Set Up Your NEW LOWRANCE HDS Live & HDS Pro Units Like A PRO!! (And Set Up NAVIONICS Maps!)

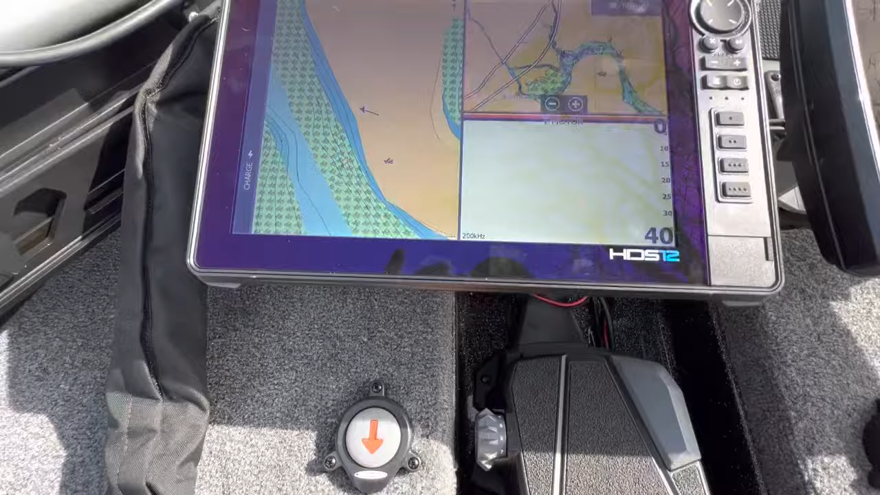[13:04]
So this is what I like to have. I like to have two maps, one zoomed in, one zoomed out and a 2d sonar on the front. Let's go ahead and do our overlay
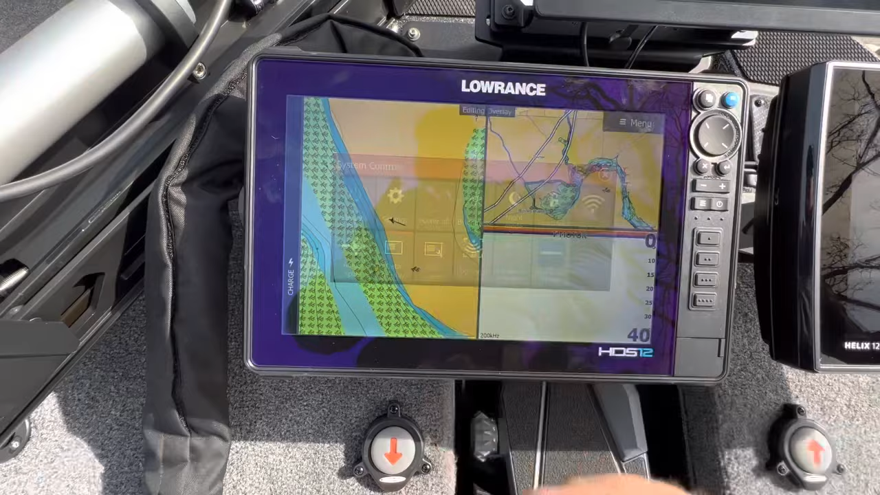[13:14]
on this one. We're going to add, we don't need all that stuff.
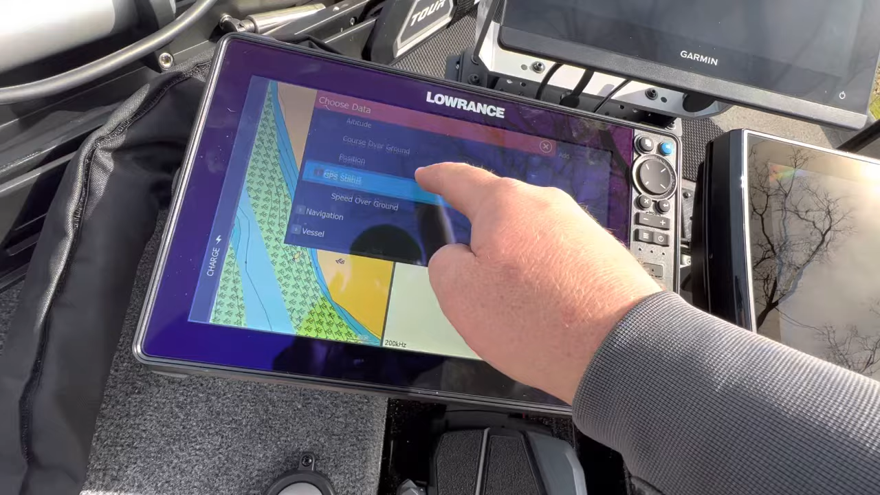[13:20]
Um, let's go ahead and do vessel.
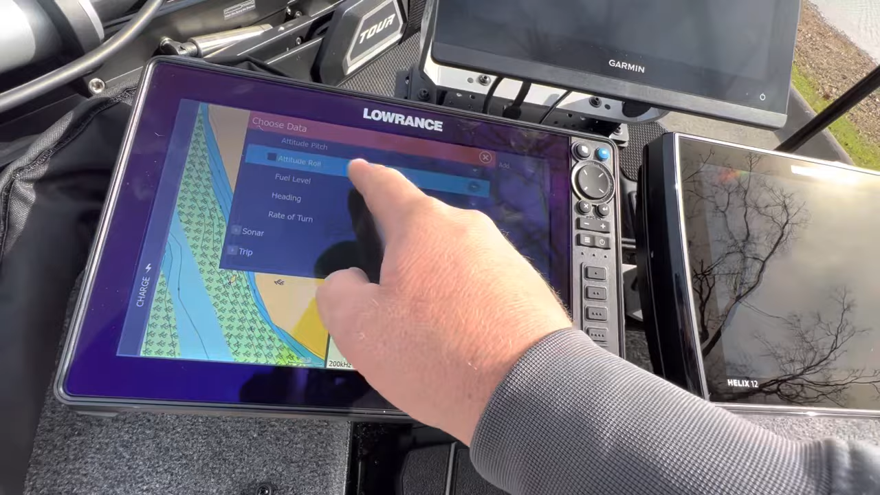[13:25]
Uh, Nope, sorry, not vessel. I keep on wanting to do that. So we're going to go to sonar first.
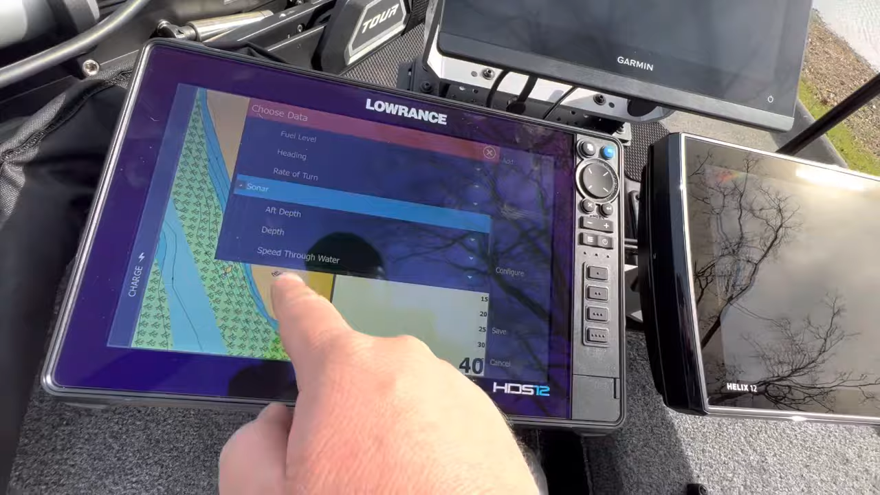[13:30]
We're going to add the water temperature and the depth.
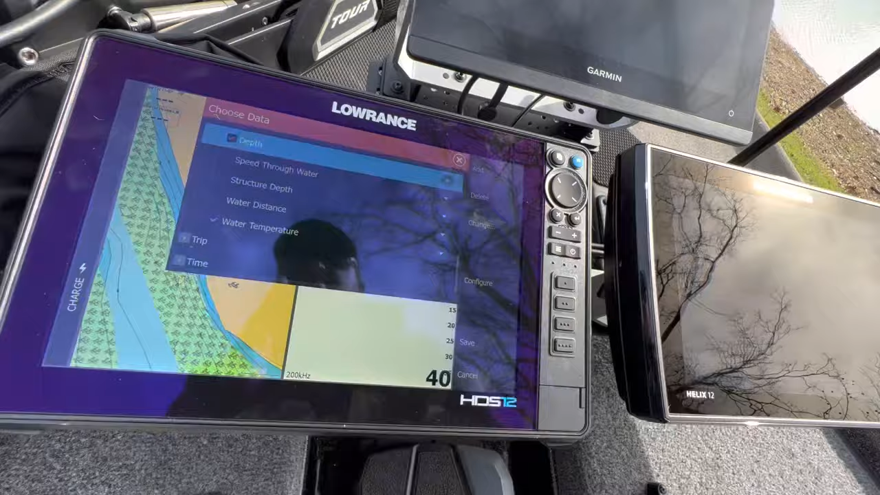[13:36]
Okay. And we're also going to add time.
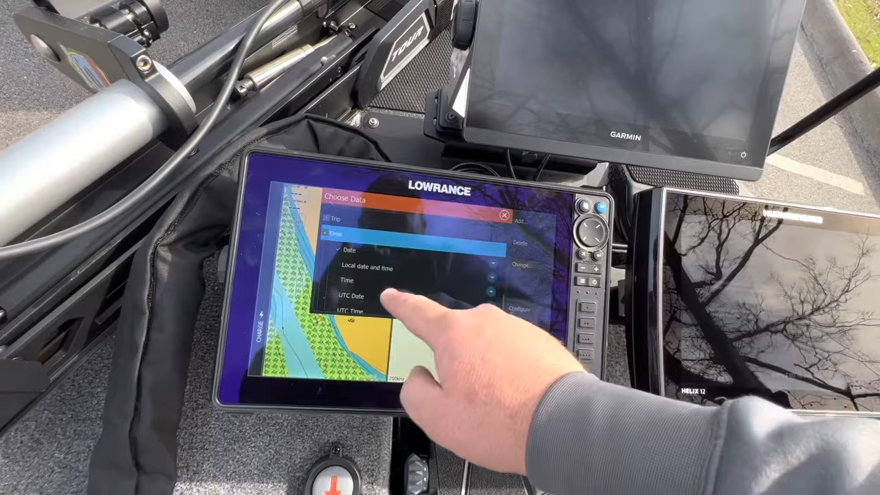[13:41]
We definitely want time. Time is super important. Don't need date.
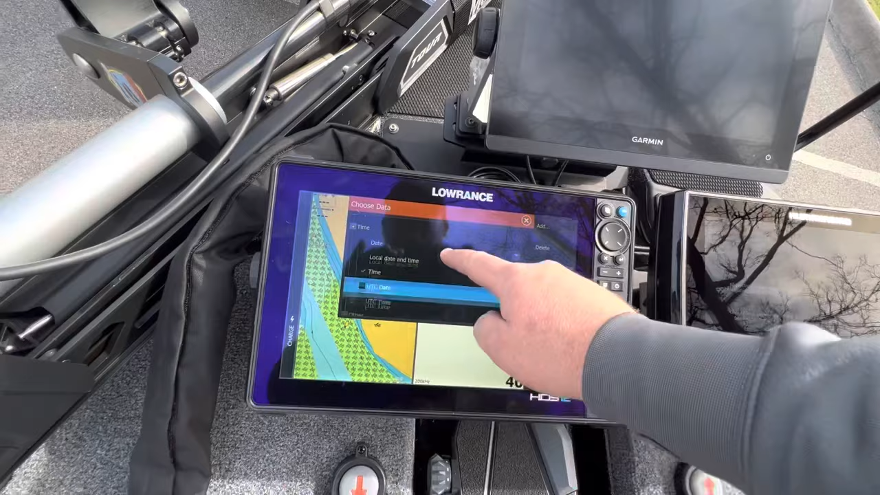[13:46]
And we're going to do other magnetic or a supply voltage.
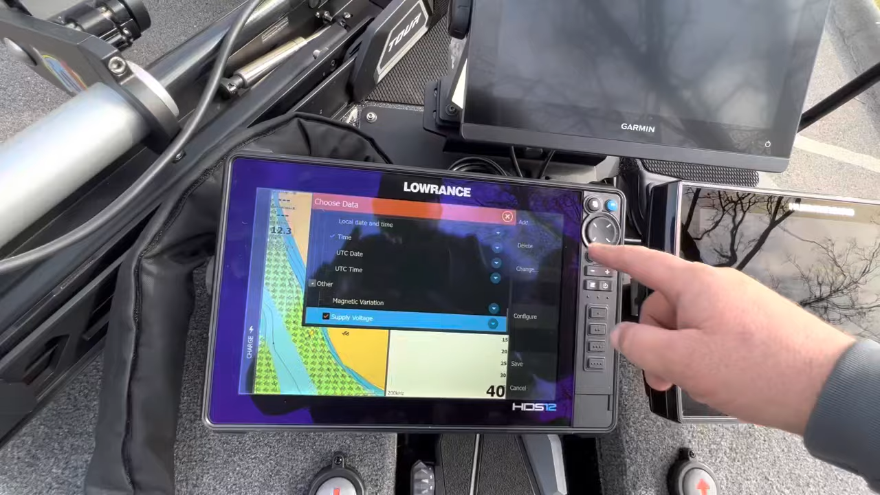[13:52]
All right. So supply voltage, let's go ahead and just put down here,
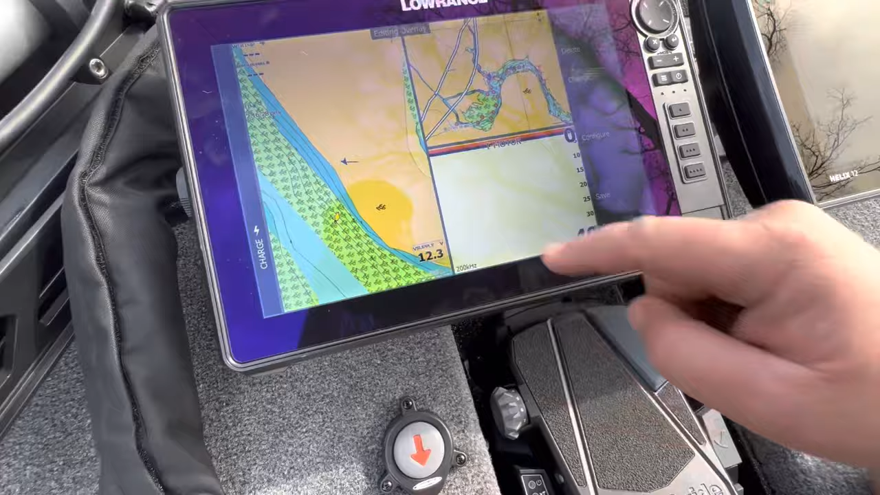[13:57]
uh, time we are going to make big.
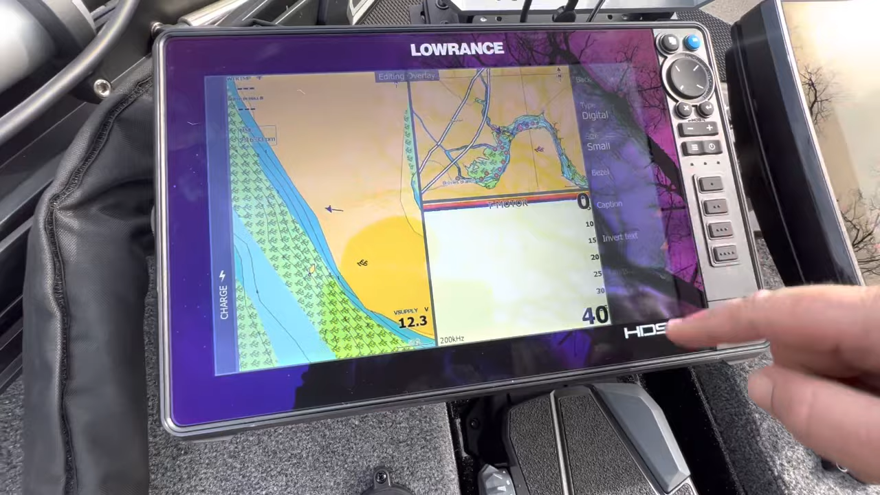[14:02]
We're going to configure that one to large, put it down there.
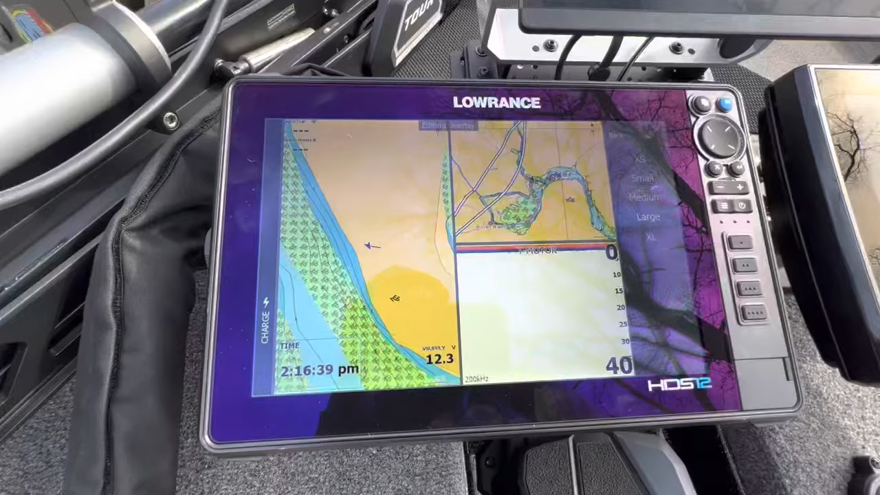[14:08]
Um, the depth we're going to put right here.
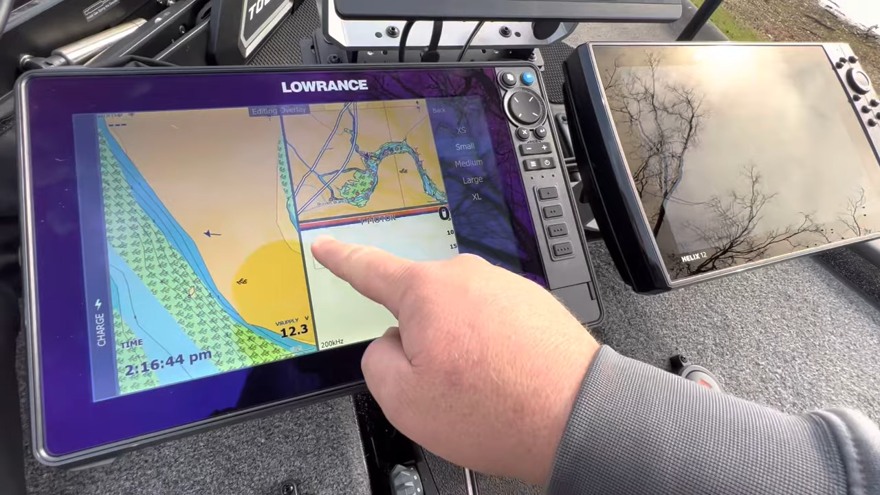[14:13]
We're going to leave that as is temperature.
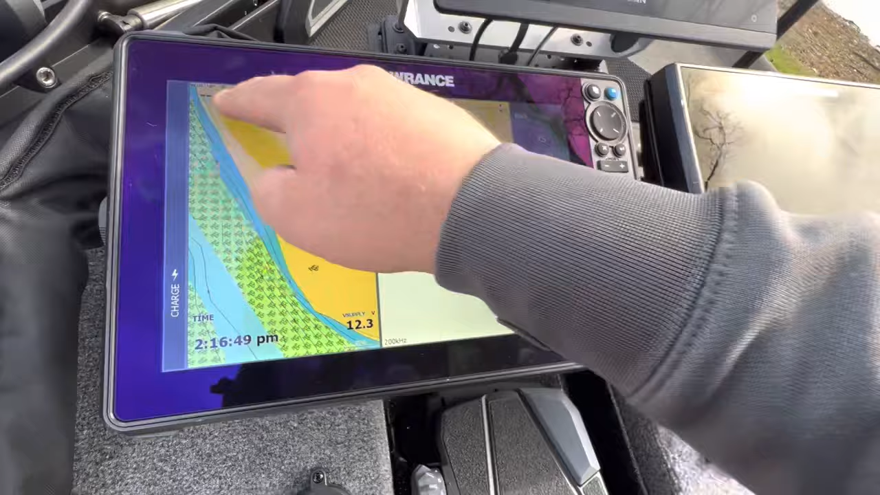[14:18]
We're going to put this down here. We're already at 200 kilohertz. So that's good.
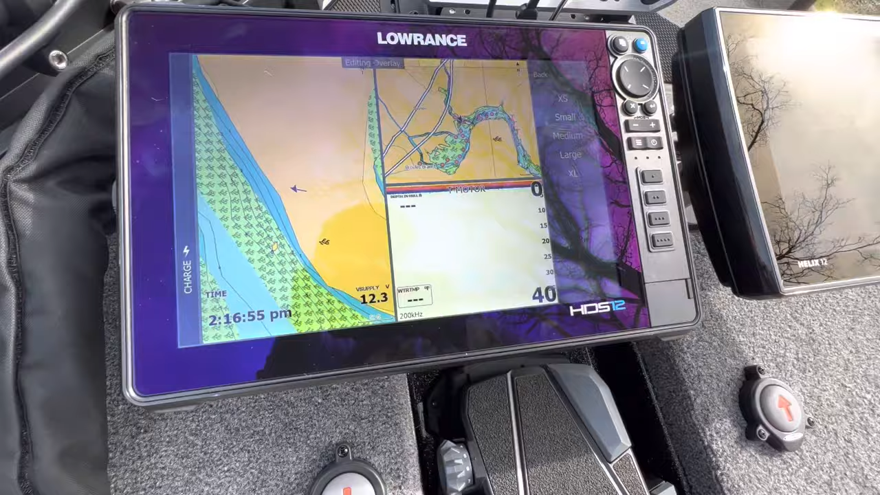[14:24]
Um, the depth, I think that's, that's pretty much good.